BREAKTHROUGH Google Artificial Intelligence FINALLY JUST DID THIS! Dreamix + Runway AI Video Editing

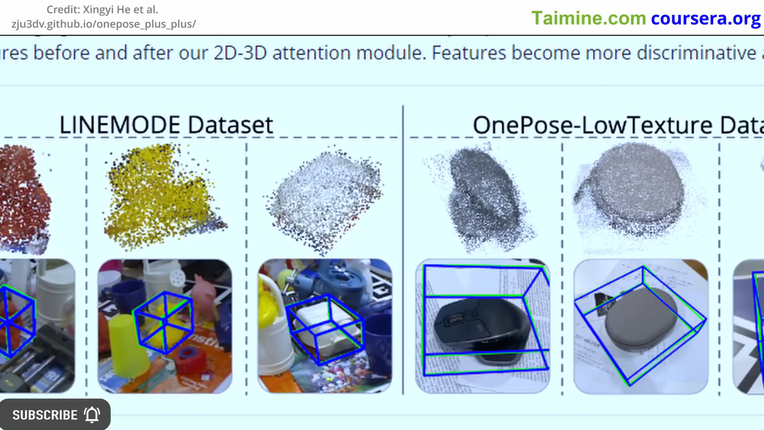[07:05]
But the reliance of detector-free local feature mapping
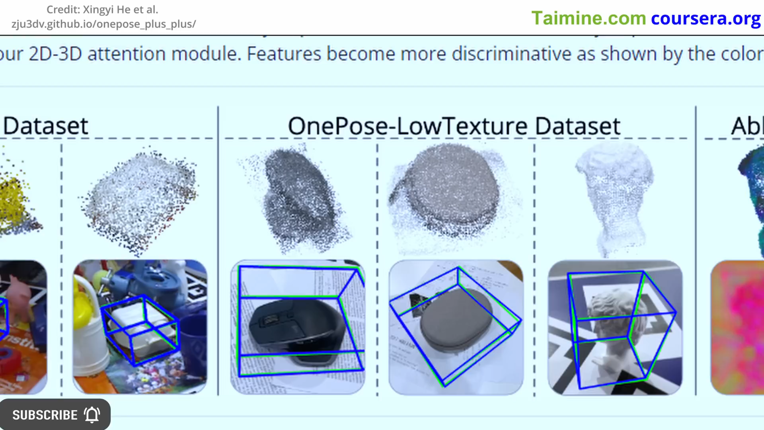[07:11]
with transformers on two views can result in inconsistent keypoints and incomplete feature tracks,